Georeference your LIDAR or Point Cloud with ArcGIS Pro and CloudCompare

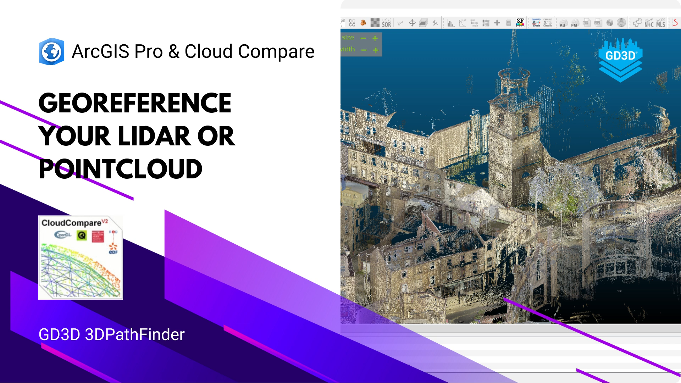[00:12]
cloud data set that has no georeferencing information. In ArcGIS Pro create a point feature class with Z values enabled to allow you to record heights.
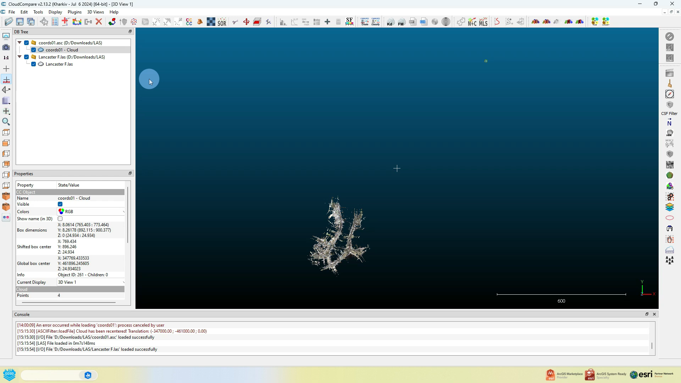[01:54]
Then click on the Aligns to Clouds button on the toolbar. Ensure you select the correct layer to be aligned in this dialog box.
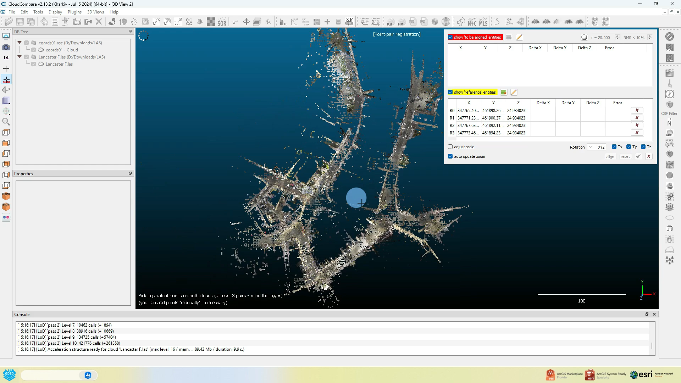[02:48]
Navigate back to your point cloud and try and select as best as possible and in the same order as for your four points, each of the features in your point cloud those points correspond to.
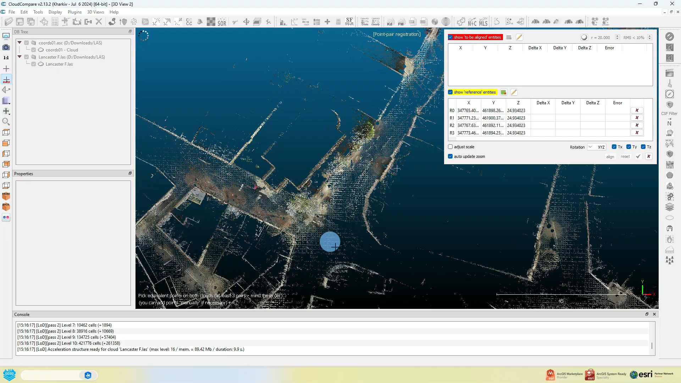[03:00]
Once you're ready to move on, just click on the middle of the white. ...
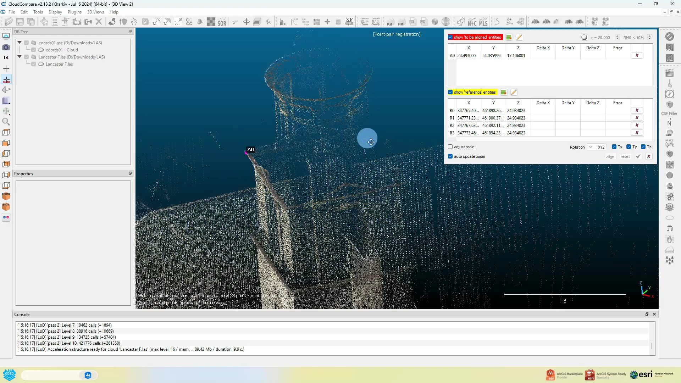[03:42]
This may be a little tricky just by the nature of the point cloud itself but don't worry too much, it's the principle here, you can come back and try again later.
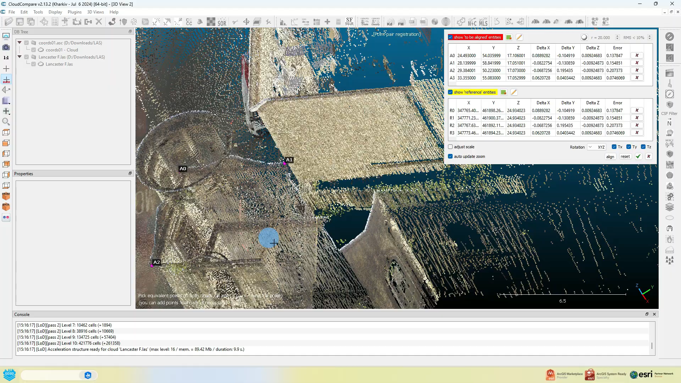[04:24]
Once it's complete, go to the table of points and check it all.
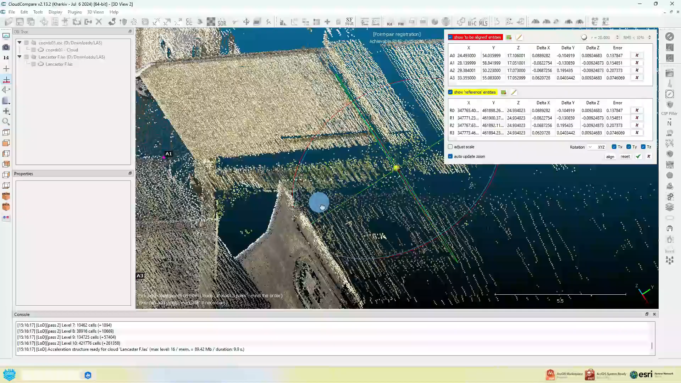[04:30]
You can click the align button and then you can check that
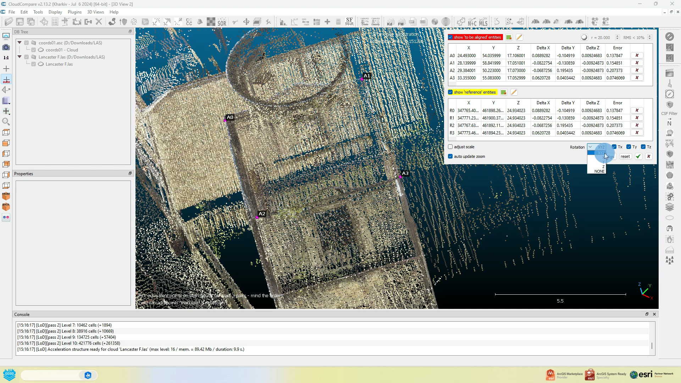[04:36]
your point cloud is now sitting where you think it should be in relation to those points you know about.
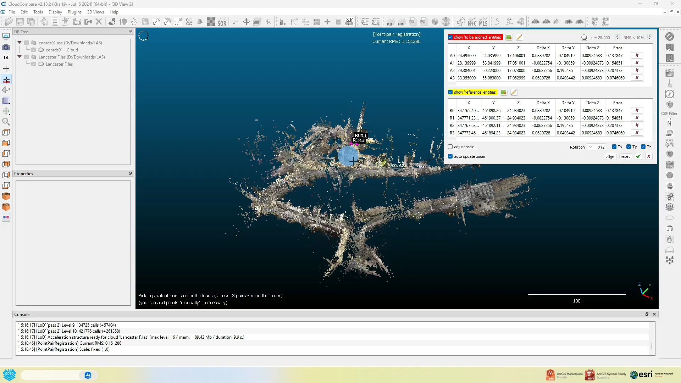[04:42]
It helps if you know the mapping as well, just to check.
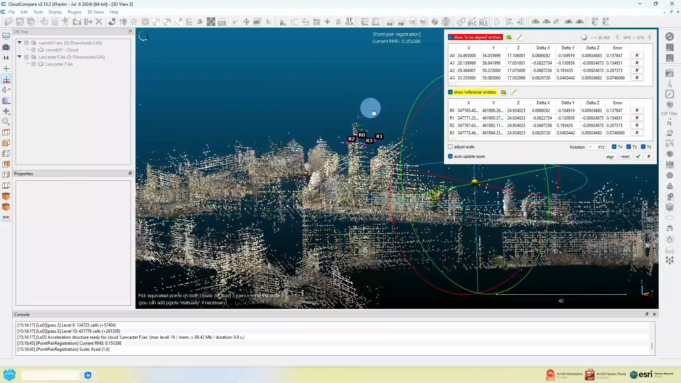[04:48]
Check the orientation, sometimes I find the point cloud comes in upside down so just check it's the right way and there's some settings there you can play with to do with alignment.
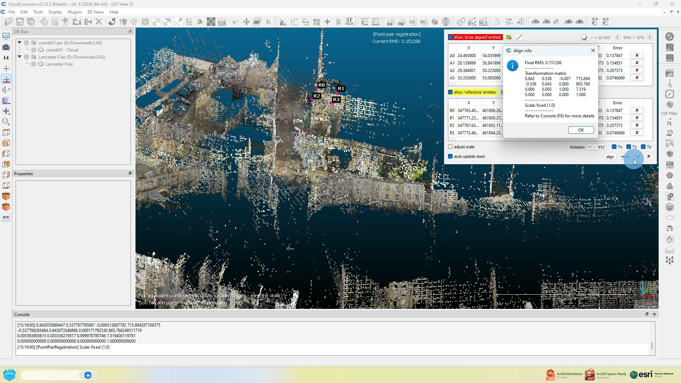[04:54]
And then when you're totally happy, click the green checkbox.
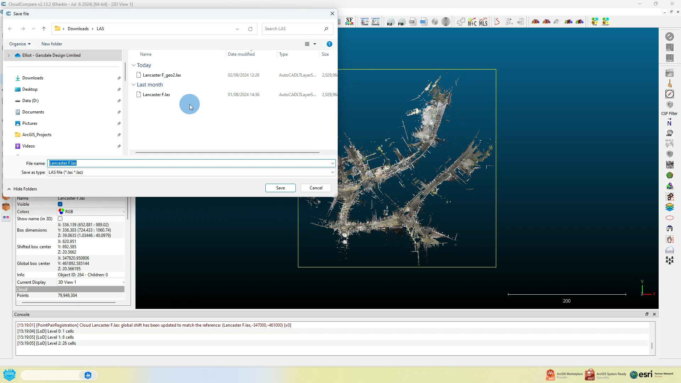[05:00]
Now go to your aligned point cloud on the left hand side in that sort of